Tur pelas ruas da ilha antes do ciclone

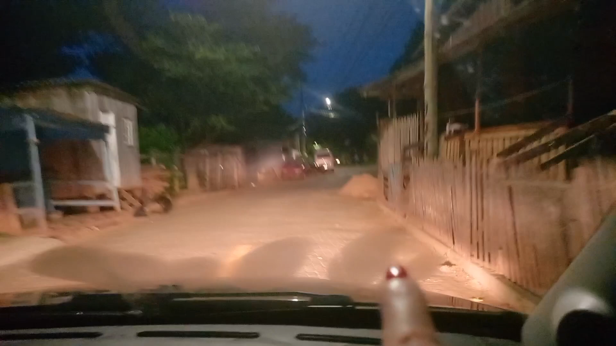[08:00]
E aqui tem a junção das duas ruas, aquela onde a gente viu que nos vídeos anteriores eu mostro aqui que tem a junção da avenida que vem ali, que passa ônibus, e essa beira do rio aqui que não passa os ônibus, né?
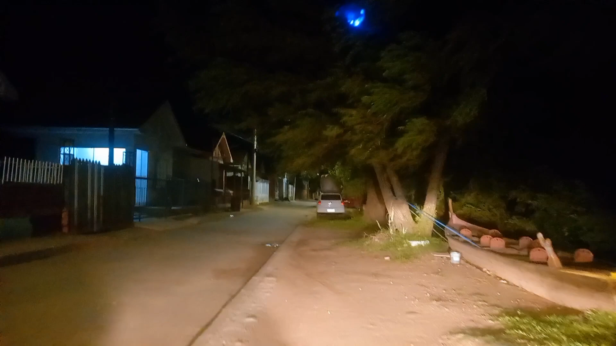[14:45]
E agora a gente vai aqui pela beira do rio. Então, a cobra que eu tava falando era lá na Mauá, né? Na outra ilhazinha. que a gente não vai ver agora de noite, porque ali tem uma pontezinha que não passa carro, né?